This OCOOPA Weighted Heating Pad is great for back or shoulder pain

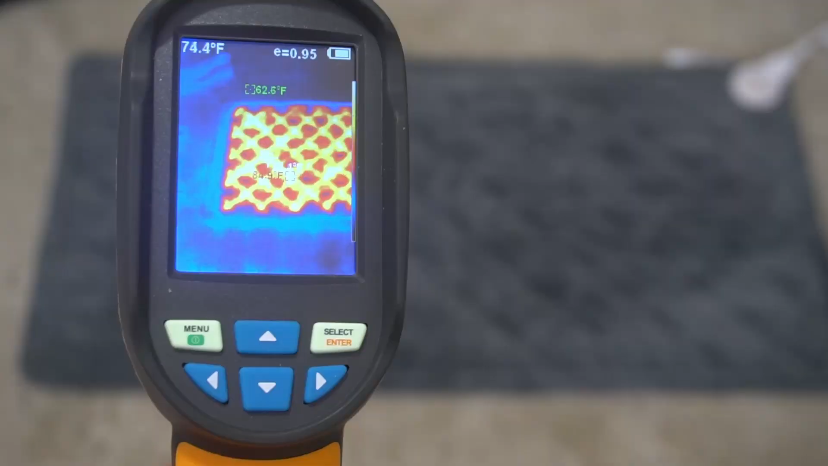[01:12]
And if you look in this heat gun it looks like the wires inside kind of follow this pattern.
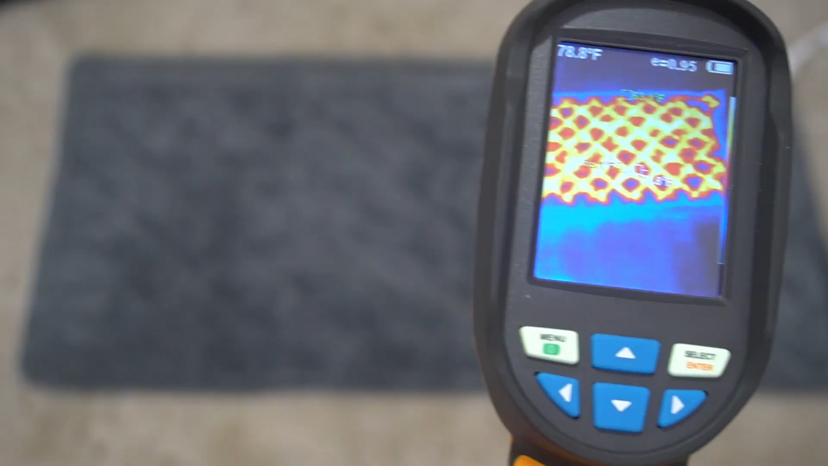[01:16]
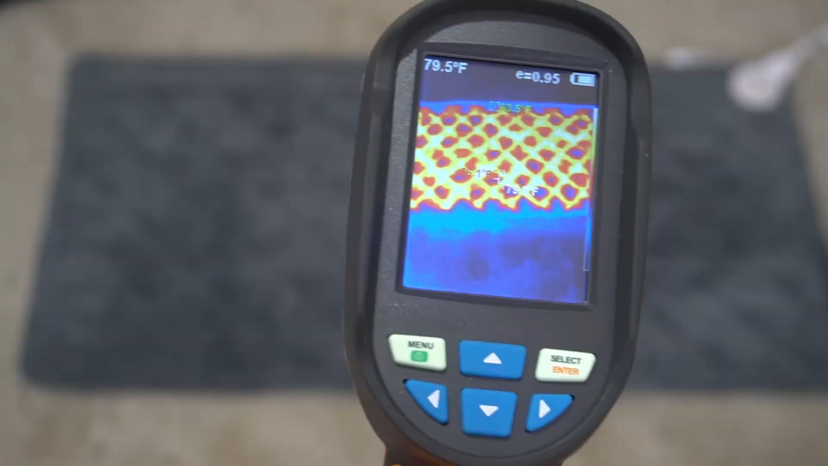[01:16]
On screen: spot 79.5°F
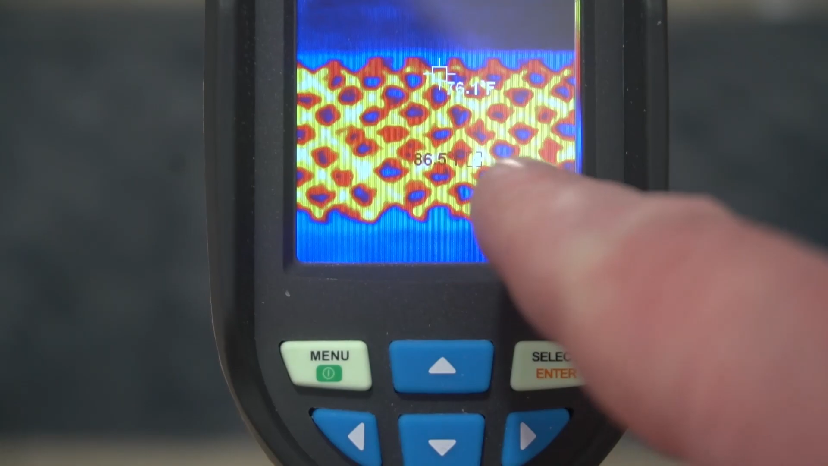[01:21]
I don't know if you can see this but the hottest wires are right around 86 degrees.